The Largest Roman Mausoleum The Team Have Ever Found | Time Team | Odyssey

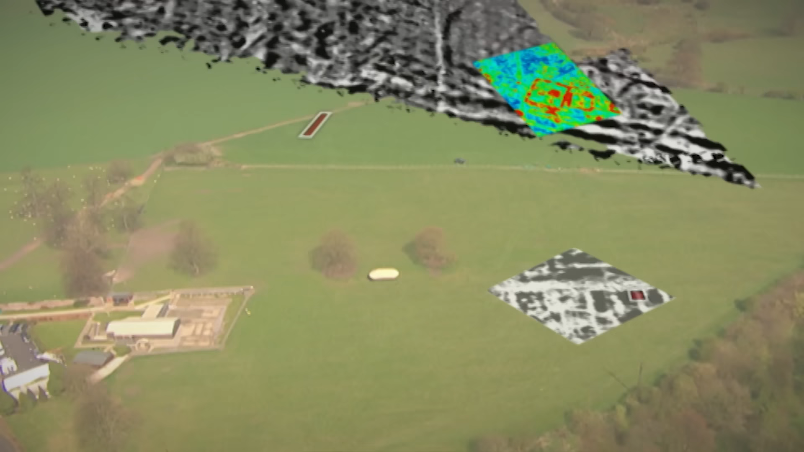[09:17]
So with a strong sense of anticipation, we open our third trench over what looks like one of the walls of our possible mausoleum.
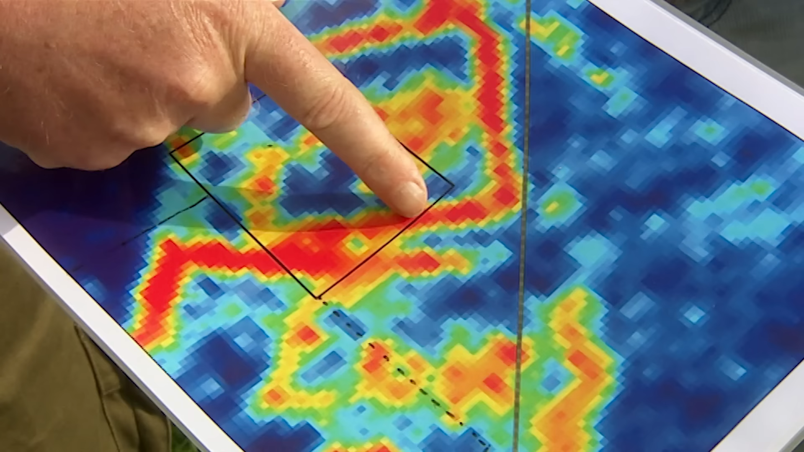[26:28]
There's the main mausoleum wall. Here's the second wall, cutting across here, turning through a right angle.
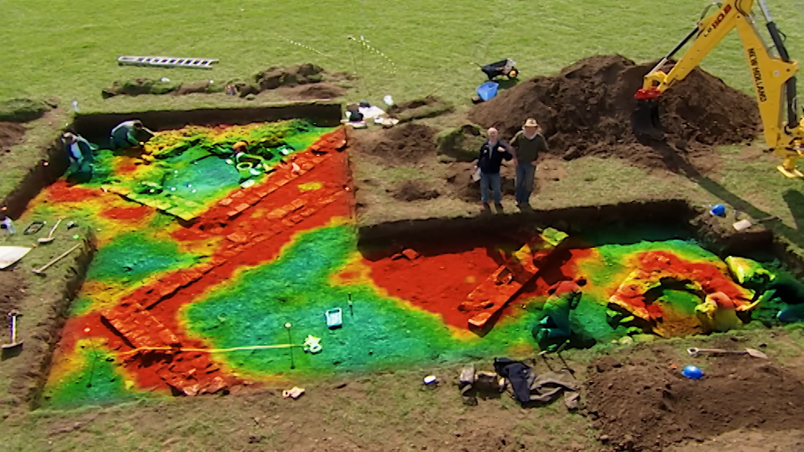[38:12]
while extending our trench to see if these two outer walls do join up.